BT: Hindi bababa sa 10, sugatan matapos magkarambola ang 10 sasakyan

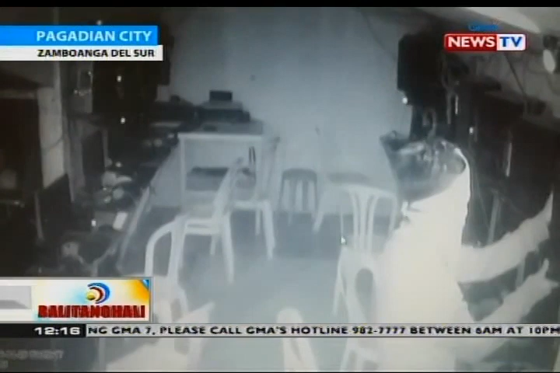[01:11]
Nahulikam sa Pagadian City ang aktual na pagnanakaw sa isang unit ng CPU sa loob ng isang computer shop. Sa kuhang ito, makikita ang isang lalaki na nakatakip ng puting damit ang mukha.
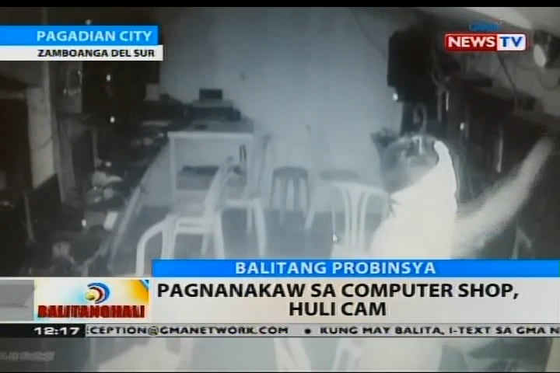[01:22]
Matapos tanggalin ang kable ng CPU, binuhat ito ng kawatan at saka tumakas. Ayon sa mga otoridad, base sa kinilos ng suspect, posibleng customer o residente lang daw ng lugar ang nagnakaw. Kabisado raw nito ang loob ng shop at hindi na namili ng nanakawing CPU.